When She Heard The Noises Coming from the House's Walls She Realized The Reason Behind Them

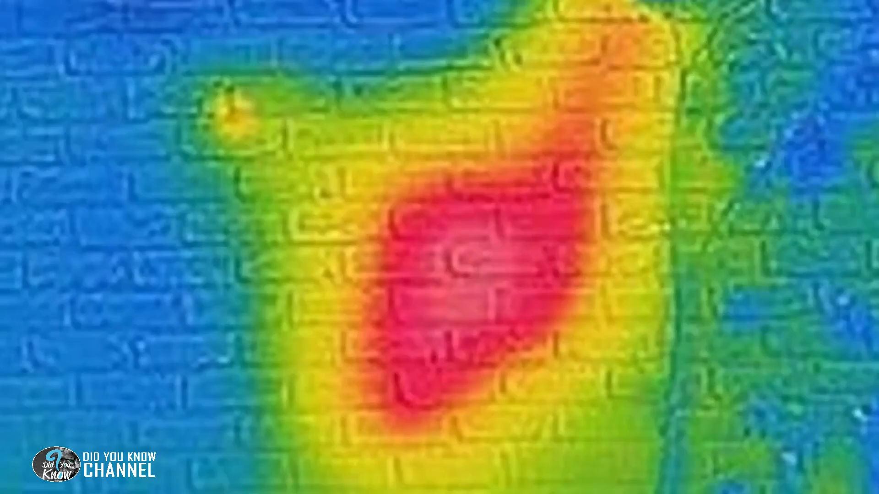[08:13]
This is the only way for David to be entirely sure. Now, we get to the part where it gets kind of insane. When David pulled out his camera, not only did one wall light up, but the entire house.
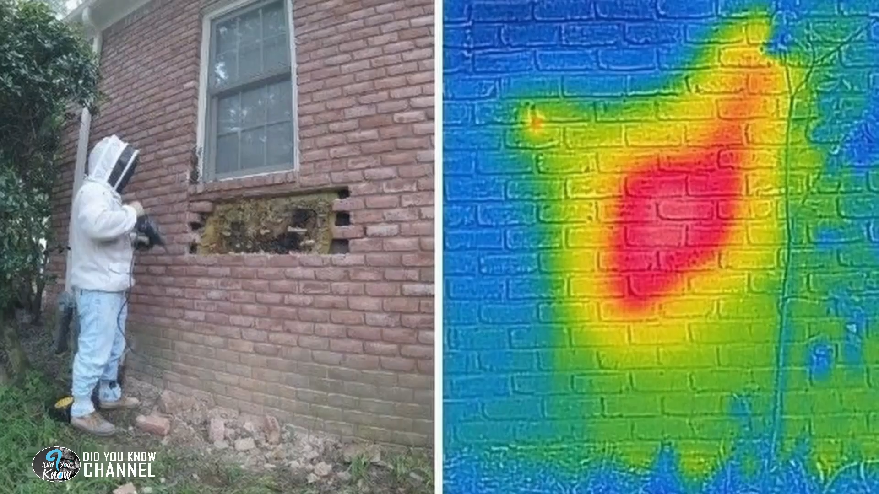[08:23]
The color red was all over the camera, and even David was a bit shocked. He couldn't find the spot which the bees used to get in. When he took a closer look, though, he noticed the heat source was leading to a small weep hole, which was the result of how the house in the south breathed due to the humidity. The hole must have been their entry point.